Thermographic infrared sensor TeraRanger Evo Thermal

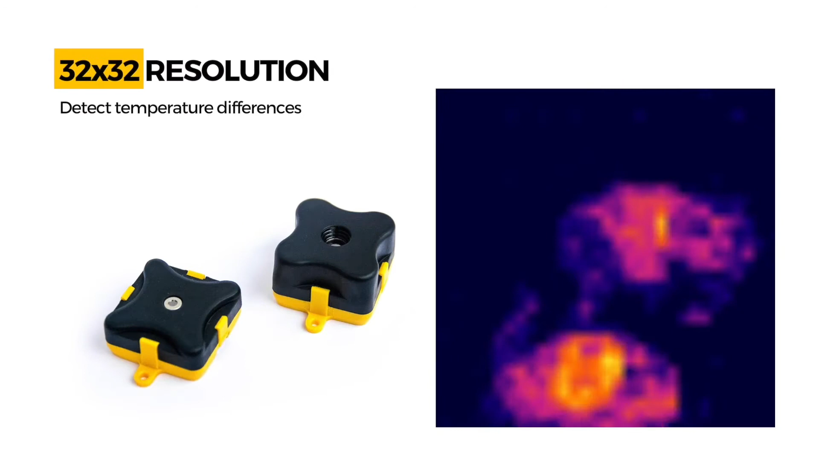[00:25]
Detect temperature differences in your environment with a 32x32 pixel resolution.
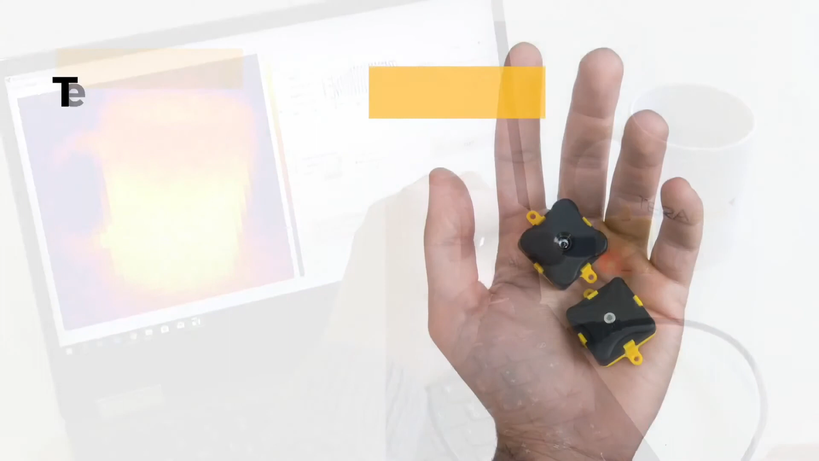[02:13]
TeriRanger EVO thermal, the simple and effective way to monitor, detect and optimize thanks to temperature variation.放送ing gas sensors Helping gas sensors Thank you.